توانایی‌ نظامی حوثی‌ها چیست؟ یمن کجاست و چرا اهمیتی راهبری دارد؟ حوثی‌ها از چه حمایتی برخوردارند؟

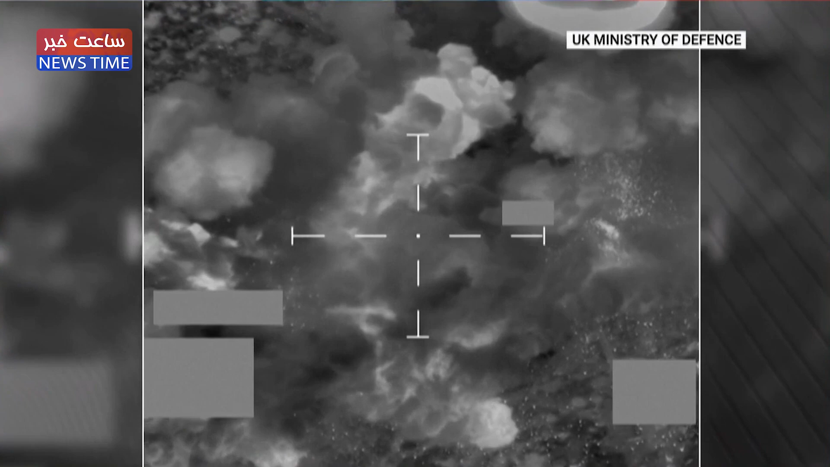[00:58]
در خطوط حمل و نقل دریایی از ماه نوامر نشان دادند و حالا بریتانیا و امریکا به آنها حمله کردند.